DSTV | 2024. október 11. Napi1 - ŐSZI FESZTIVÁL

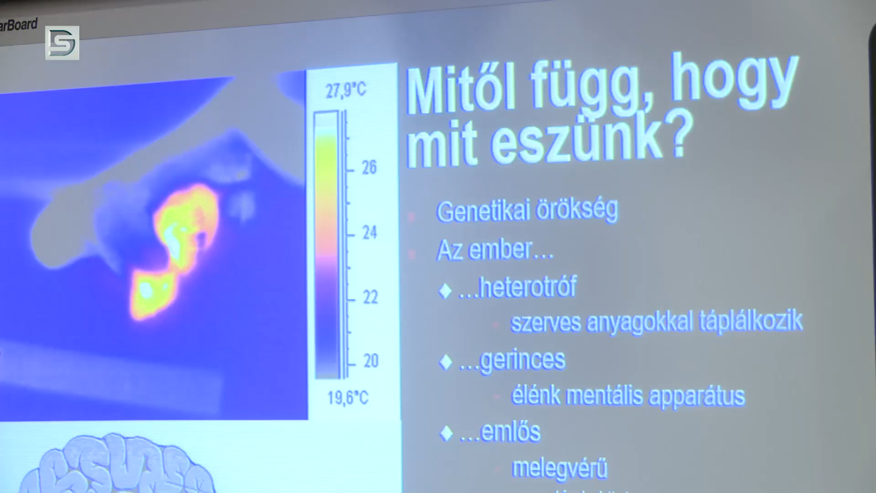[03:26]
On screen: scale top 27.9°C, scale bottom 19.6°C
Egyrészt nagyon sokat kell enni az embernek. Ugye itt látjuk, itt az ezen a hőkamerás felvételen azt látjuk,
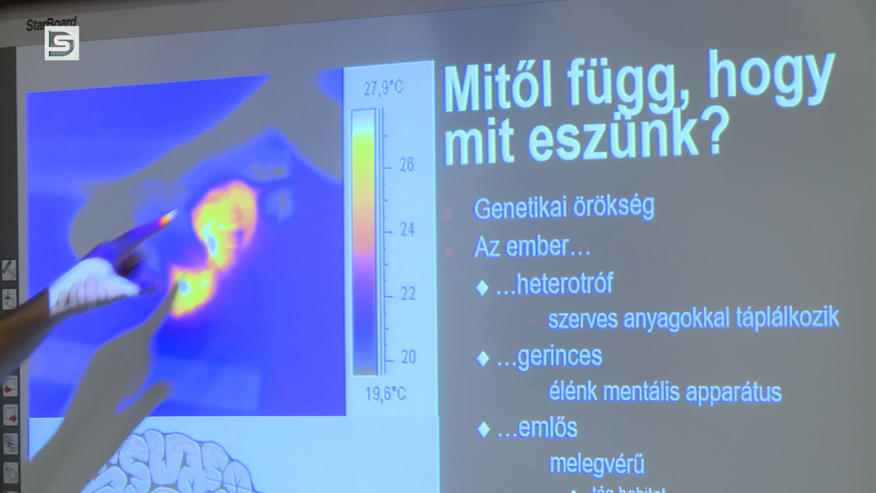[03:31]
On screen: scale top 27.9°C, scale bottom 19.6°C
hogy egy sötét kígyó éppen megfog egy világos egeret.